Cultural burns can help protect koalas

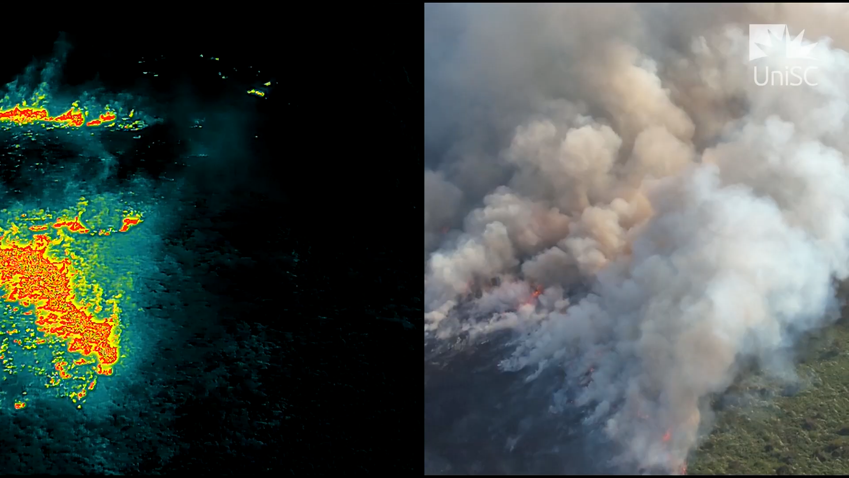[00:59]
It's only like from a metre to a metre and a half high is what you want to implement in a cool burn.
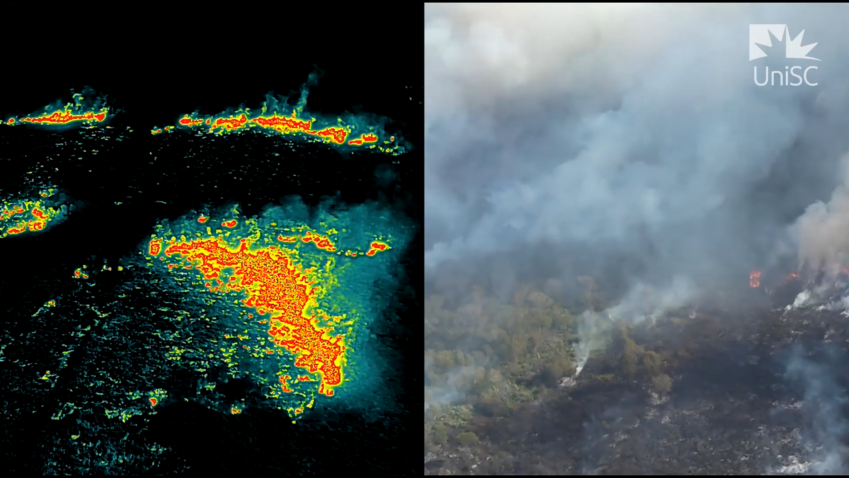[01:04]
So we kind of you know used a very cutting-edge technology, drone and thermal camera and laboratory molecular analysis and to kind of add to the story of the cultural burn that have been done for millennia.
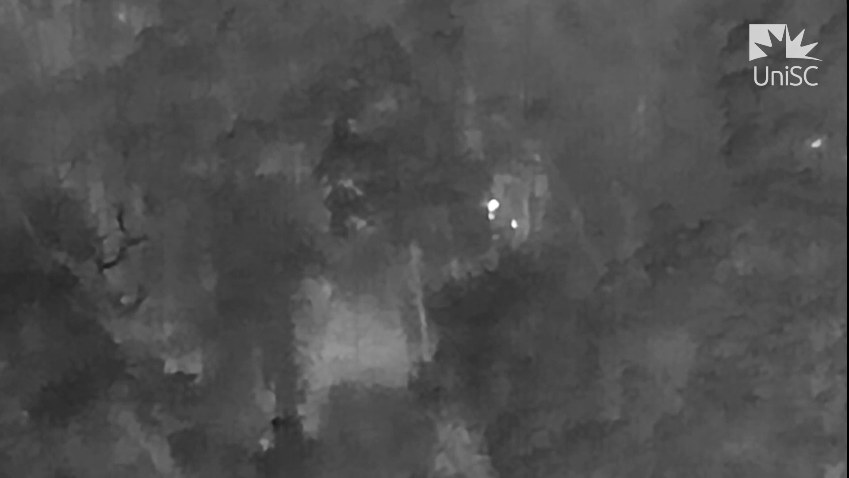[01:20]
You don't want to rush a burn like this burn alone took four to five days to burn it.
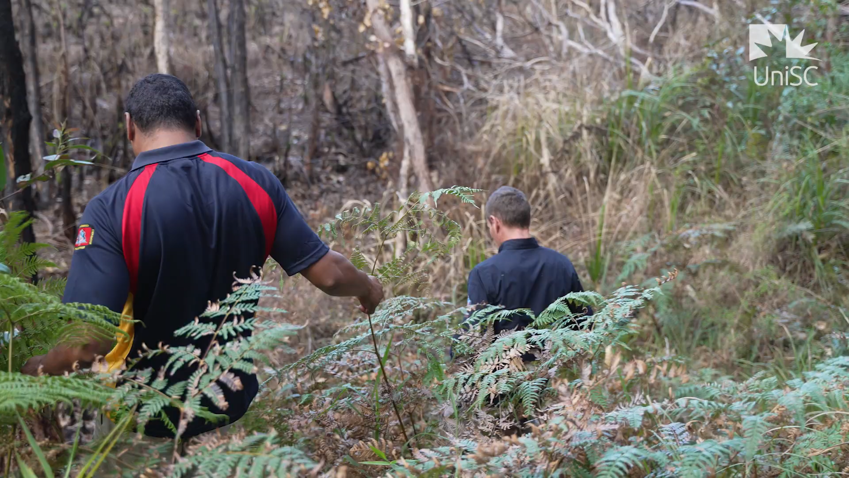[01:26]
Each day we had the drone out every night looking
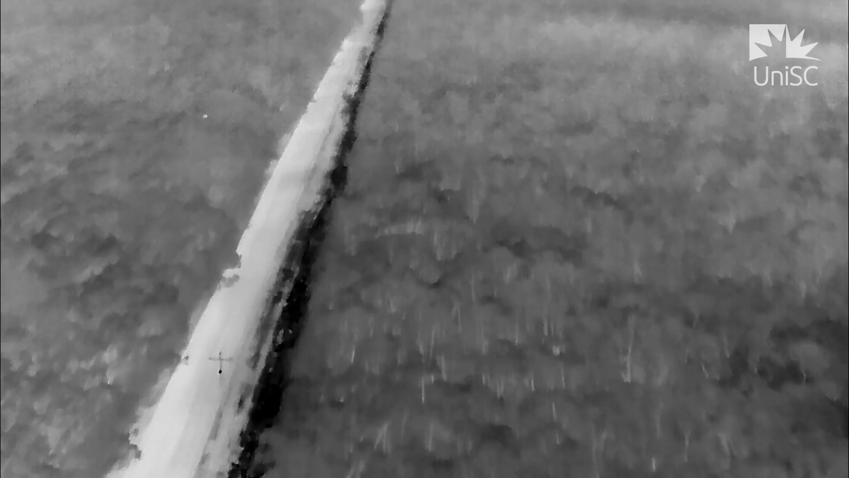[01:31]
to see where the location of the koalas were and we came out during the day, tagged the trees that we could you know see where the koalas were.